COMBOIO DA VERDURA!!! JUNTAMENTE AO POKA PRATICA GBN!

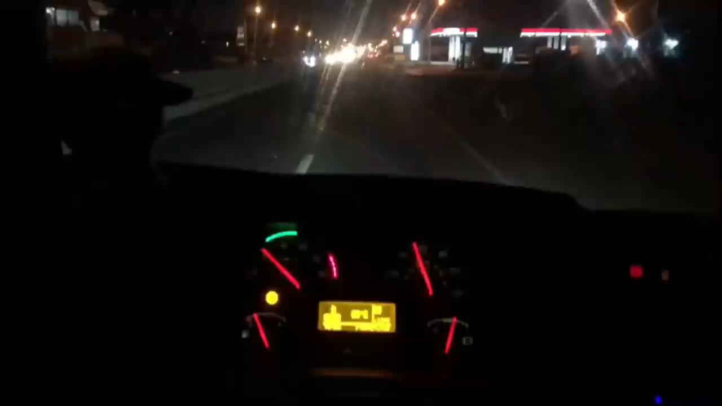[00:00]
Chegando um postinho aqui, é mais pouca prática hein, pegamos adesivo com a Vitória, Vitória Vaz, é pra ser isso aqui,